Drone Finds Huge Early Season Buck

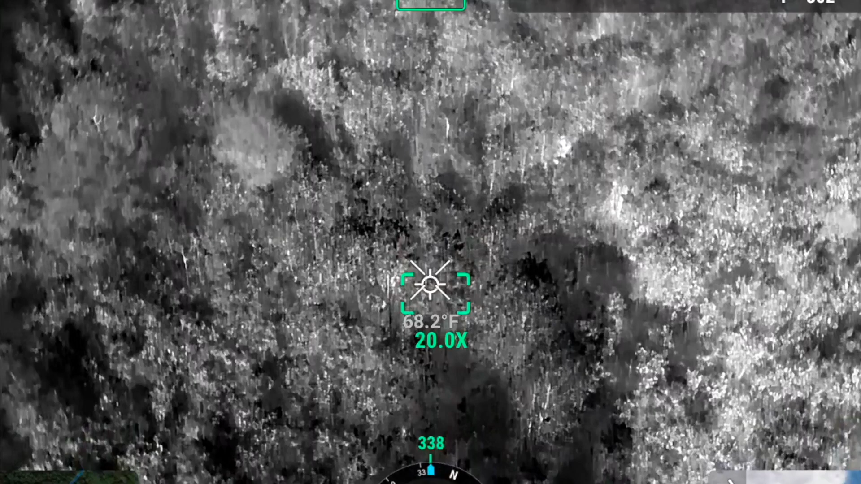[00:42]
On screen: spot 68.2°F
It's now after 12 and Jarvis found the buck and it looks like he's dead so.